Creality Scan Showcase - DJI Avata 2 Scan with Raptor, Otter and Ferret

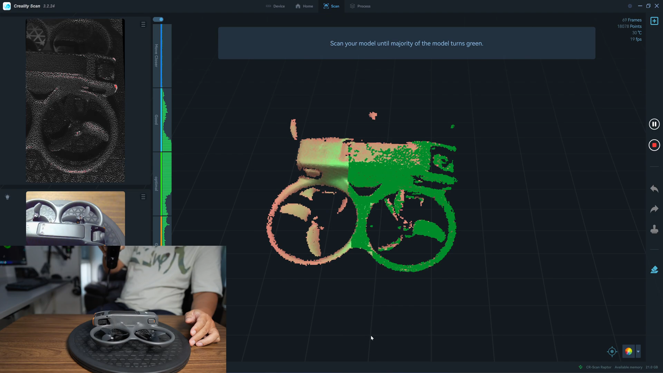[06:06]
get about 20 frames per second
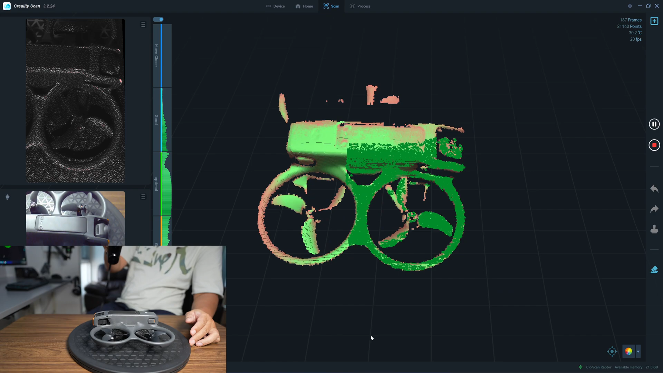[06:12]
so i will scan a bit slower than a bit slower than the author but the resolution of the preview window is higher
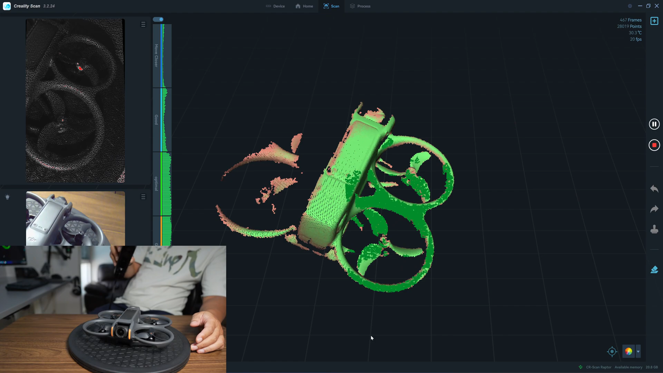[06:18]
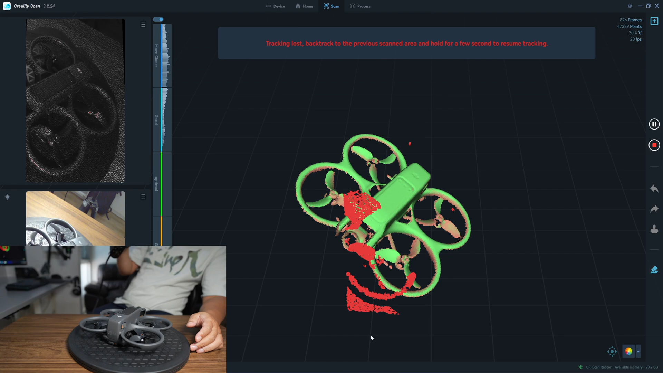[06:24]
tracking i think the author tracks better
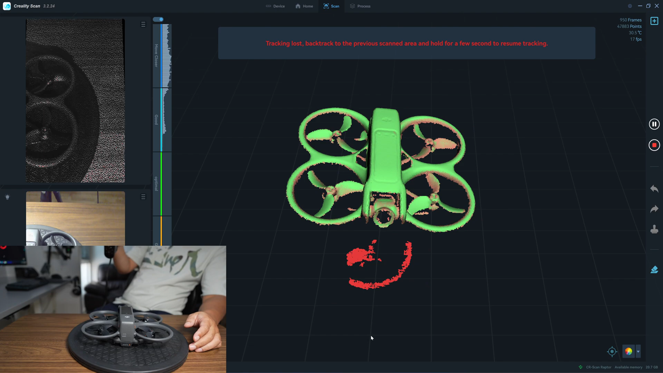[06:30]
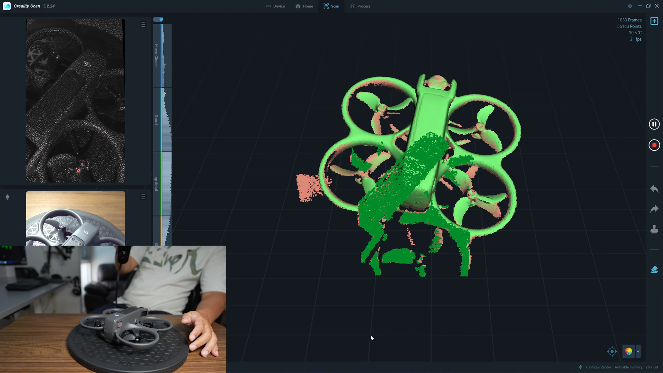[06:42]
the author knows the track it cannot distinguish between the left side and the right side of the scan the
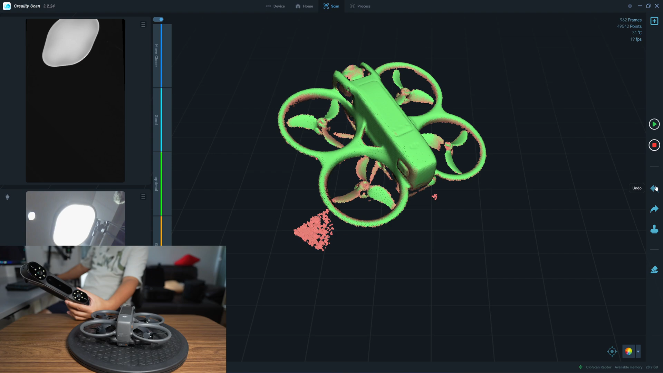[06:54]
latter knows the track it cannot distinguish between the left side and the right side of the scan
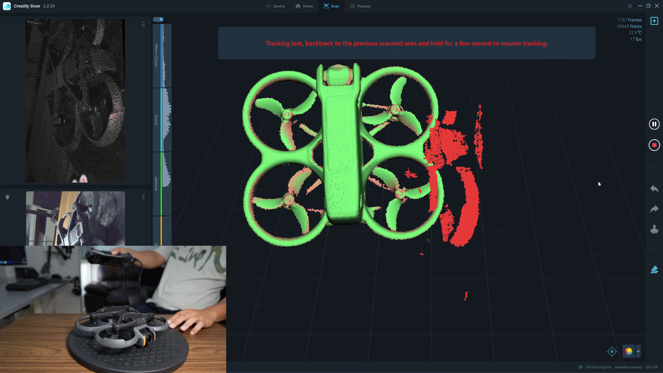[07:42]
It cannot re-track the object only author can can do this so tracking performance is not the same I will stop the scan now.
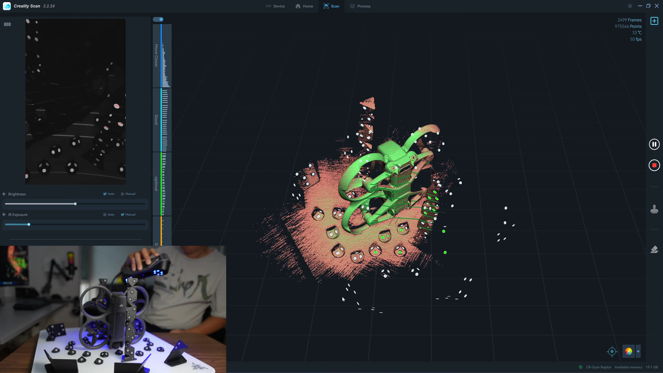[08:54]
the latter takes longer time to scan.
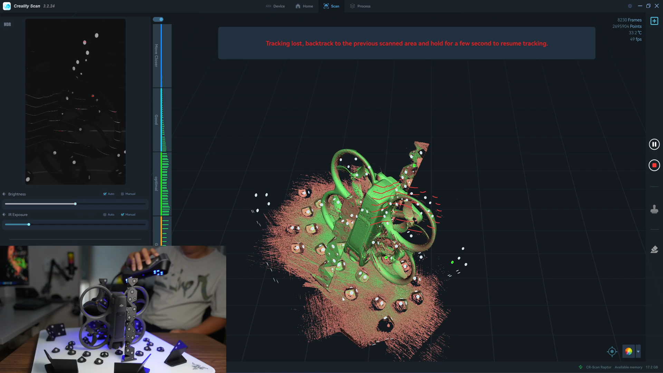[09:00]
I have about 50 frames per second memory warning still have 17 gigs of RAM remaining
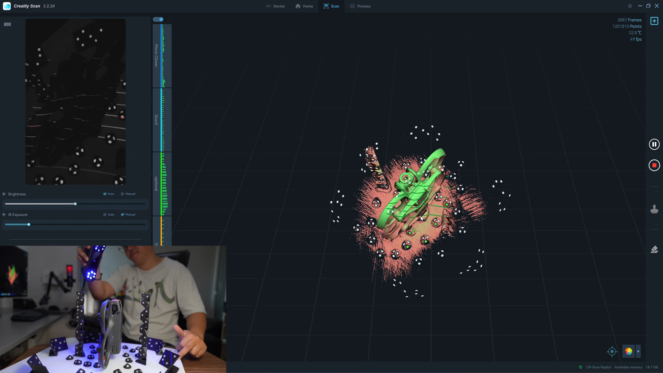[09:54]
I think this should be enough
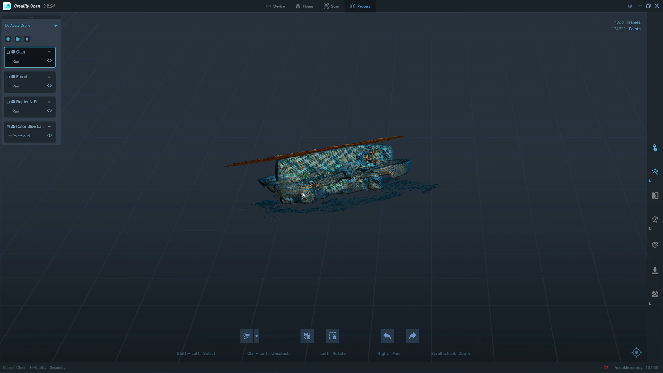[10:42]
okay, let's move to the author I try 0.1 we have about 12 million points
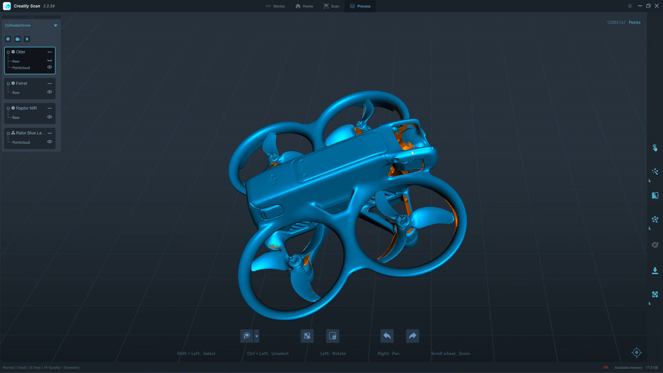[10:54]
okay, let's take a look at the furret okay, let's do a resolution
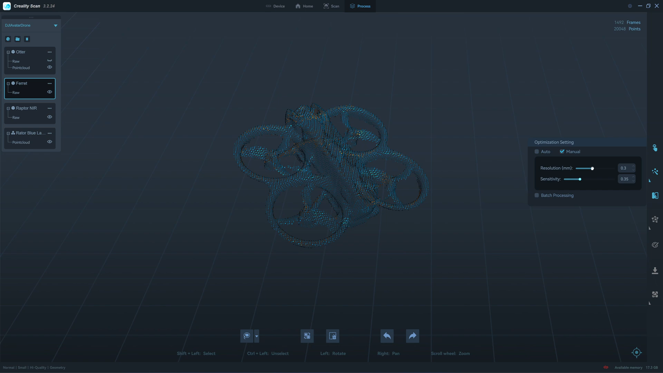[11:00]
the minimum is 0.15
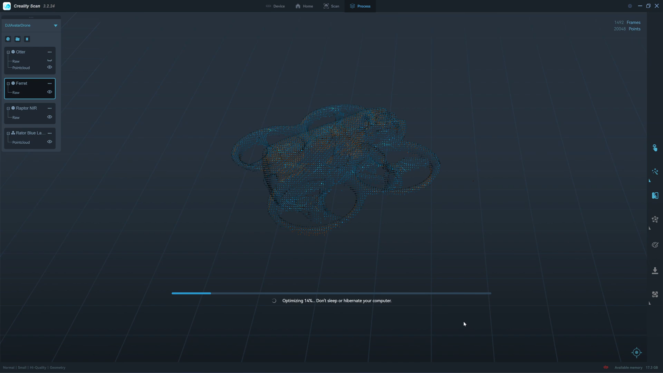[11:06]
and the detail is not very clear see
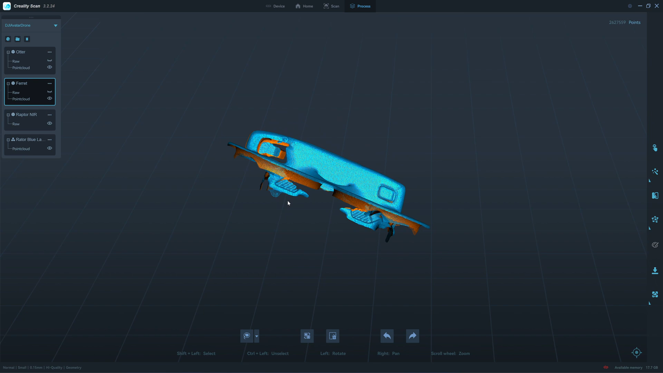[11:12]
okay, let's move to the left let's try 0.1
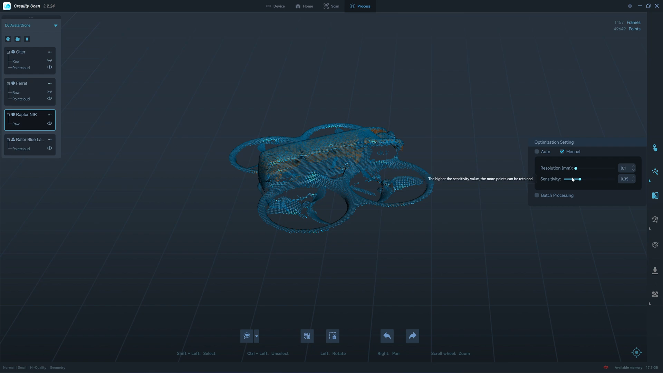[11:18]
okay, we have about 3.5 million points